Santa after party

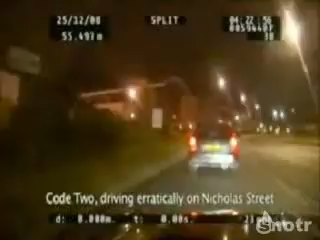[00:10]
Code 2 driving erratically on Nicholas Street. Coming to a stop. Step out of the vehicle, please, sir. Step out of the vehicle, please.